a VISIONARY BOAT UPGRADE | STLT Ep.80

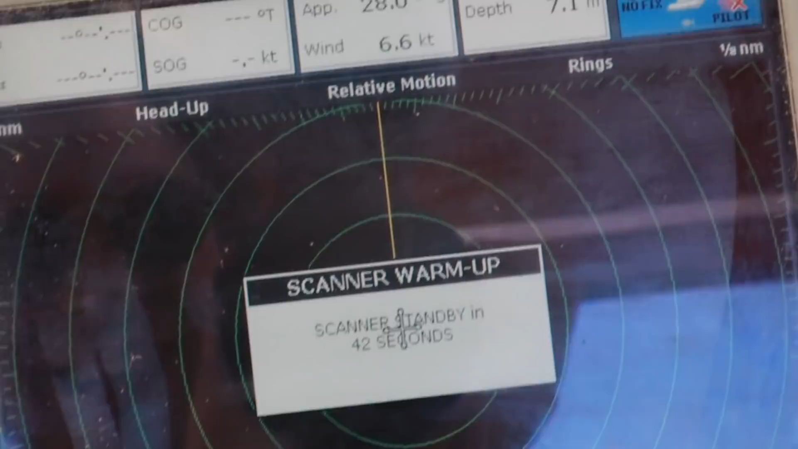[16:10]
radar i trust you radar scanner warm up it actually recognized it yes oh my god 40 seconds
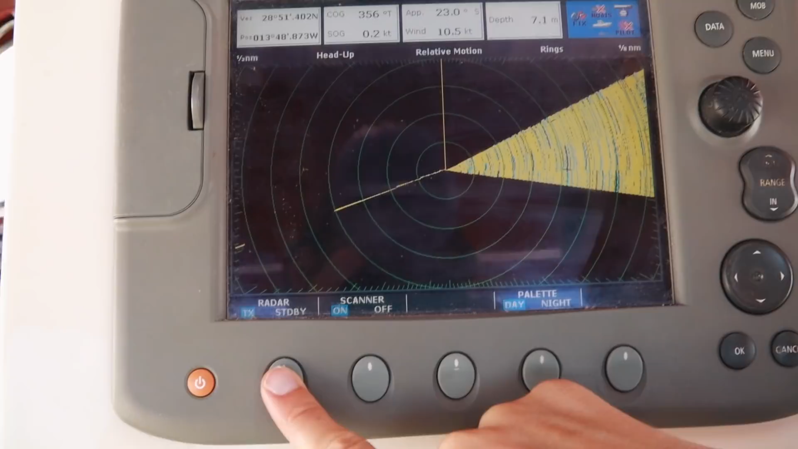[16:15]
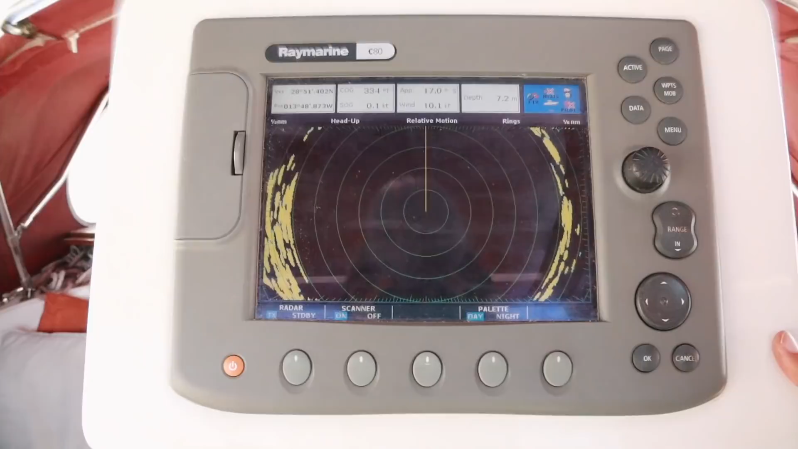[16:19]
wow wow wow that is so cool look at that what does it mean i don't know oh yeah i know just find
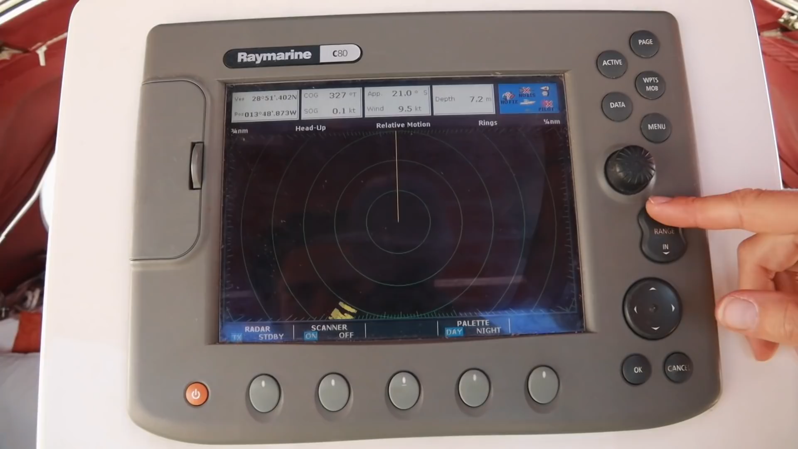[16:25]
your gbs already look at that that is that's amazing
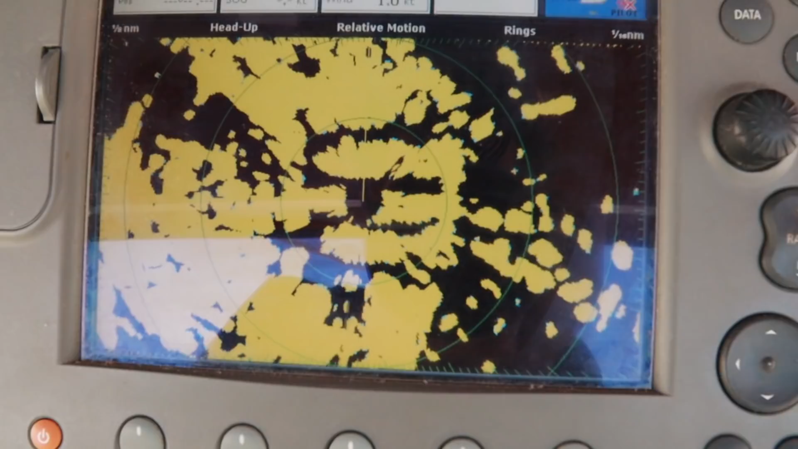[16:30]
all right i know most of you probably have radar but this is just so cool you can actually see the pontoons with the boats here next to us
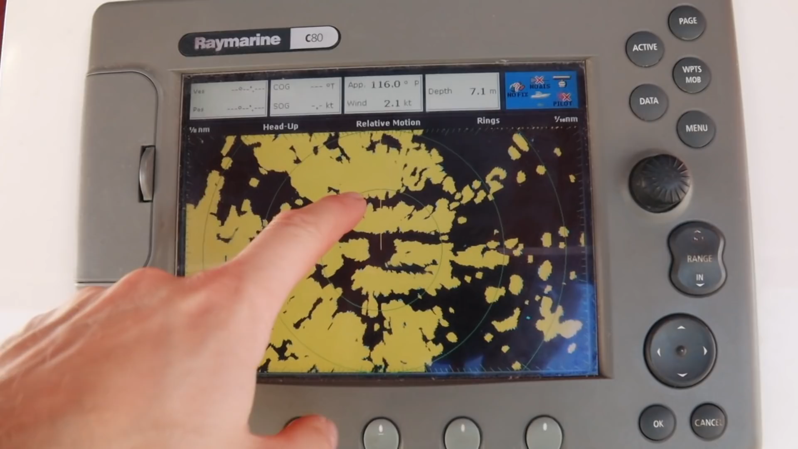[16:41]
in front of us and behind us that is really fun